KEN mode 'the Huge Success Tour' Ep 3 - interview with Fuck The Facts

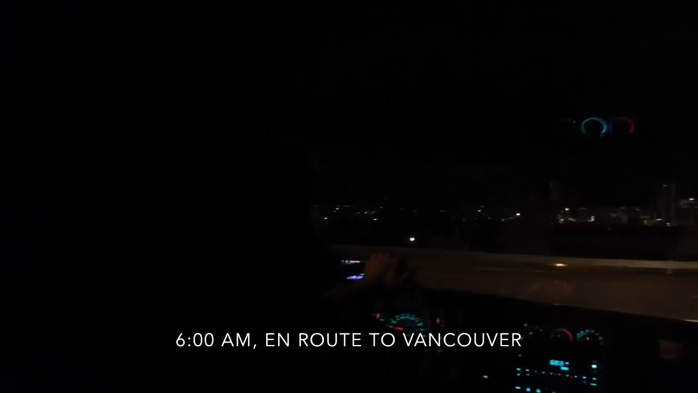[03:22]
It is still very dark. That's Calgary. We played a really good show last night, but we had to get up before 6 to start driving to Vancouver that we play tonight. Sound check is at 6:30. My brain isn't working yet, but we're hoping this will all be worth it. And if it's not, Shane is gonna kill Vil from Fuck the Facts. Ooh, I forgot. I get to kill. Ooh, there's killing.